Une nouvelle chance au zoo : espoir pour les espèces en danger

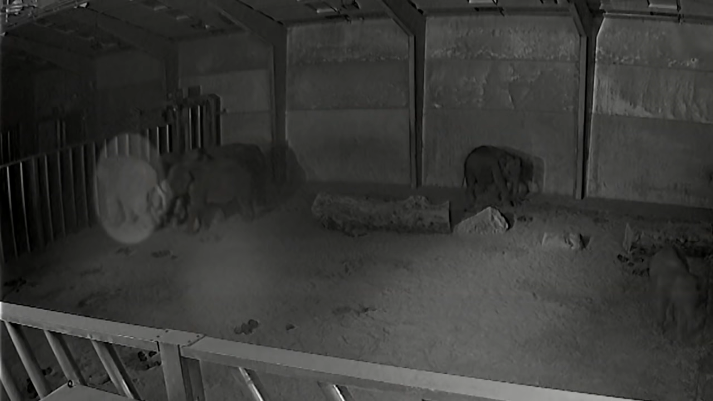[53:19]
Elle met vraiment la tête contre les barreaux pour pousser. Les contractions sont quand même un peu plus fortes maintenant. Une mise bas d'éléphant peut durer plus de 10 heures.